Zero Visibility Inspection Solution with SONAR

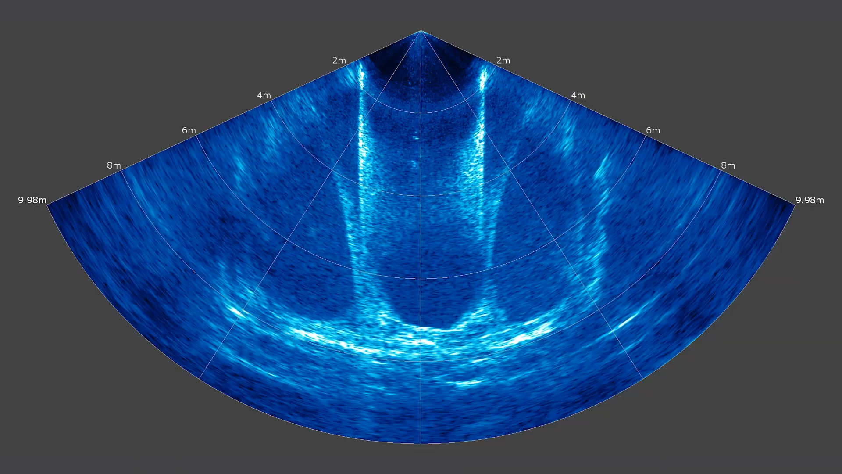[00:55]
Now multi-beam imaging sonar is so called because hundreds of individual beams of sound are emitted simultaneously and the feedback or the bounce back as those beams hit structures in the environment is interpreted as a real-time video. So I'm able to visualize the environment around me in a way which is so much more than what you'd imagine with traditional side scan or even a mechanical scanning sonar. Now what's cool about the Revolution ROV is the mount for the sonar is on the camera head so as you rotate your camera up and down that sonar also rotates up and down.
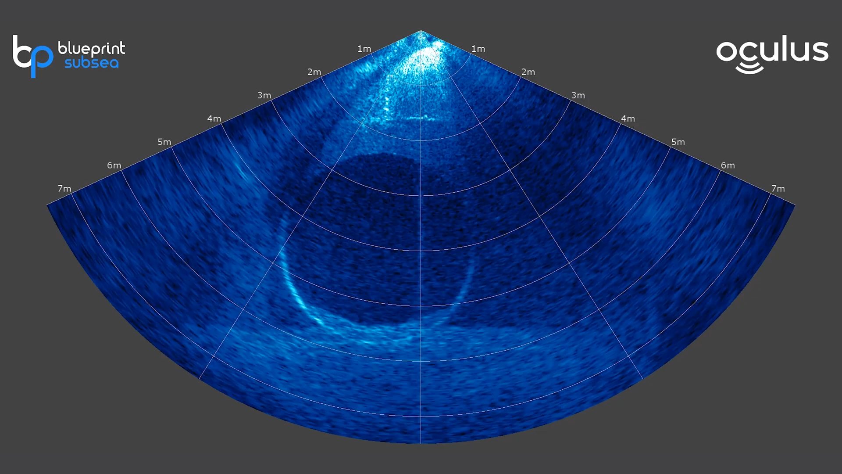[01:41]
So in this image here the camera is actually pointed straight down negative 90 degrees so my 20 degree sonar beam is basically being spread along the wall in front of me. The nose of the ROV is up against the the wall and so we're seeing the texture of that wall as if someone was shining a bright flashlight straight down. Now in this moment I've switched the ROV so that the sonar is pointing straight up and right at the edge of that tunnel you can see my tether and a little bit of its shadow as well as those bubbles coming up out of the mouth of the tunnel. But we'll bring the sonar back down to zero degrees. At that angle we're basically getting a cross-section of the walls that are around us.
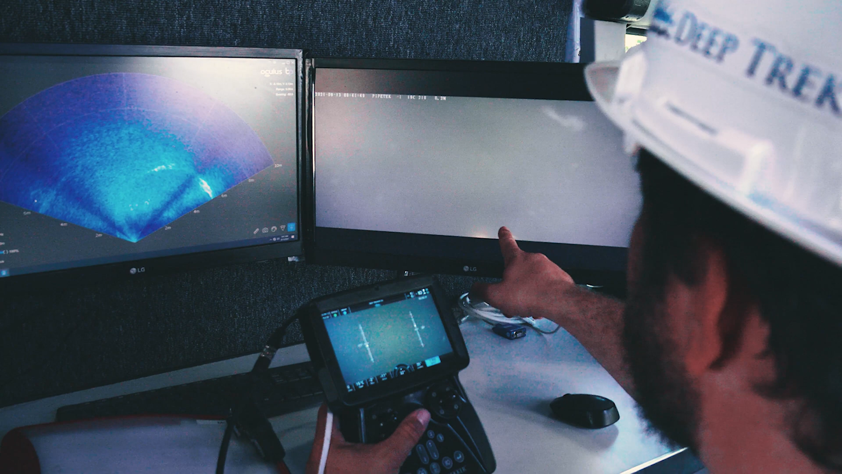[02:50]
dual monitors so we could see the sonar and the camera view separately.
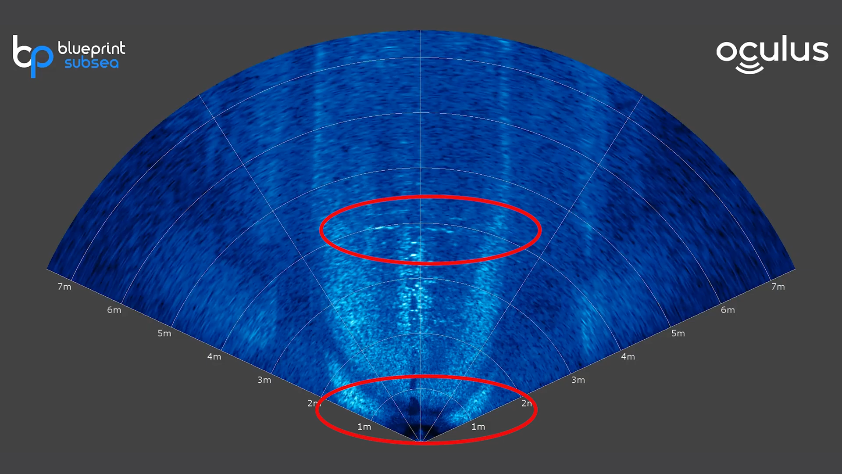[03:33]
You can see here I'm basically scanning the crown of the tunnel. There's some bubbles rolling along the surface towards me and those horizontal lines represent the regular seams in the concrete. Now the other thing that's that's interesting is you could actually point that sonar slightly down and I could see the bottom of that tunnel. Unfortunately it's covered in sediment so this didn't give us as good an idea of the structure so in this particular inspection we focused on the crown but you can see there those two
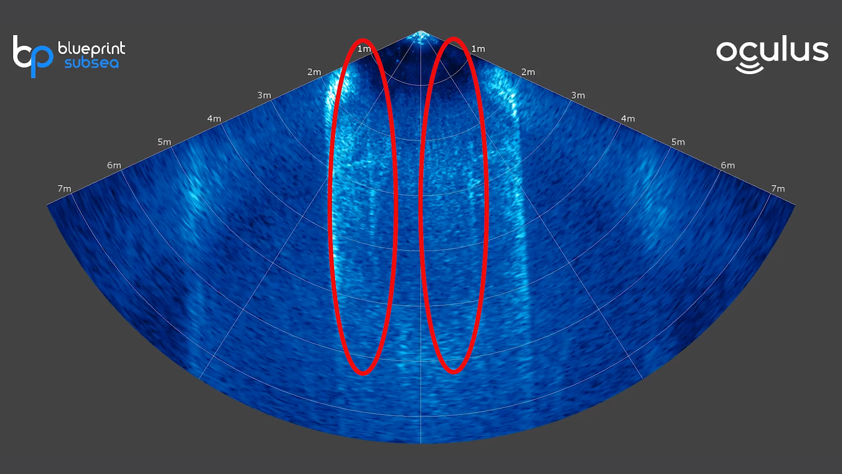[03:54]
lines inside the tunnel are the edges of the sediment layer. As we moved along looking at the roof of the tunnel you could identify cracks. You can see here there's a bit of a shadow cast behind that so it means that there's something elevated and we found out a lot of the cracks we actually had sort of sediment built up as water pushed its way out of the crack and that sediment stuck to the wall of the tunnel.
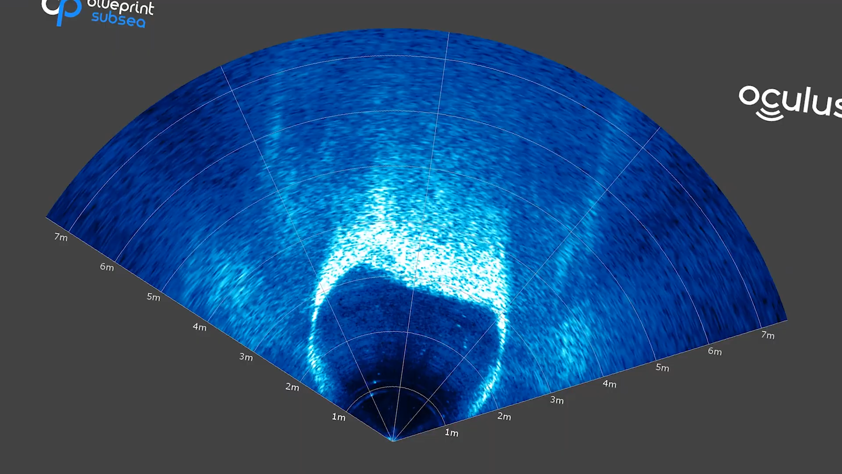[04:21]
Another interesting application here is you can actually point the sonar straight down as we did earlier but because I'm inside this round structure I'm getting a cross section of the tunnel so that line at the very bottom that's crossing
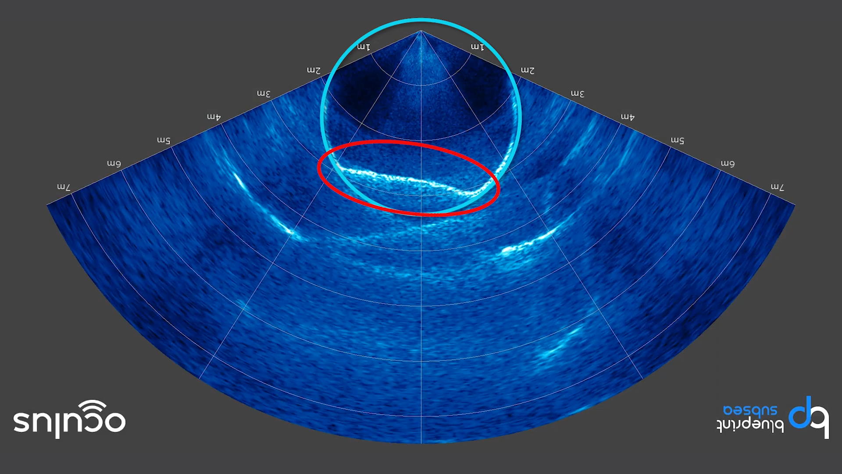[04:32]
what you would expect to be a perfect circle that's the surface of the sediment so you could take regular sediment depth measurements as you transverse a tunnel.
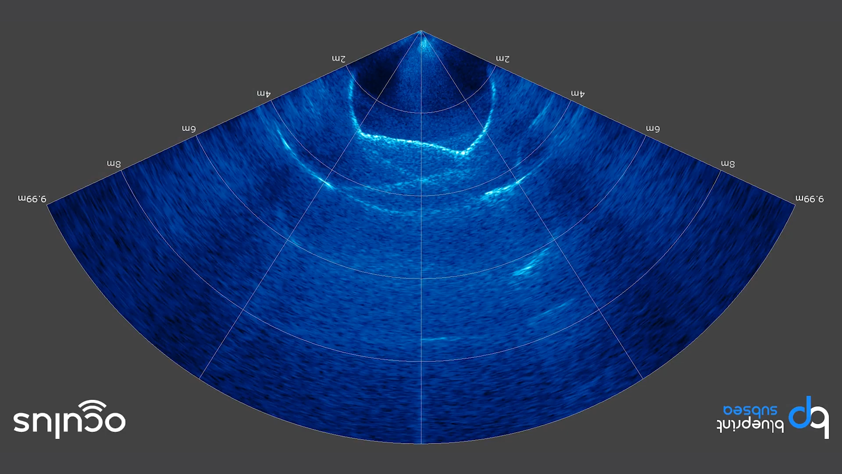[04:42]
Here's an example of an interesting structure that I found tilt the sonar up and down you'll notice they do this a lot of always panning up and down but you see there's a long shadow anytime you see a long shadow it means that the object is
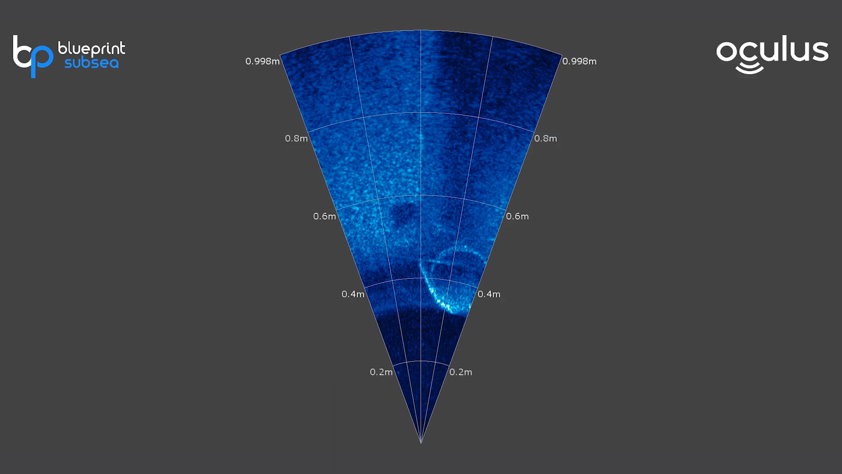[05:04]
tall so there's something projecting downwards out of the roof of the tunnel so I basically just maneuver the ROV around try and get a better look from different angles and as I get close and sort of slightly adjust the angle I can see there's a cylindrical object and this is a like a lateral pipe that's projecting into the roof of the tunnel you can see there's a little bit of debris sticking off at the end of it so we marked the location of that lateral interestingly it was the only one we saw on this 530 meter long tunnel here's